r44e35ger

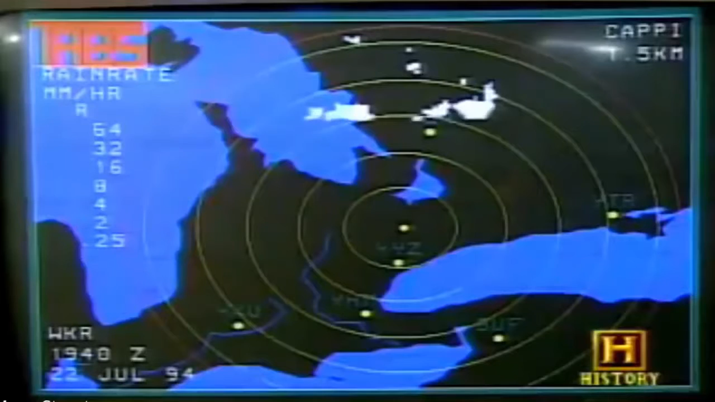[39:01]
is the different amount of precipitation in this actual rain area. So the darker the color, the more water you're getting.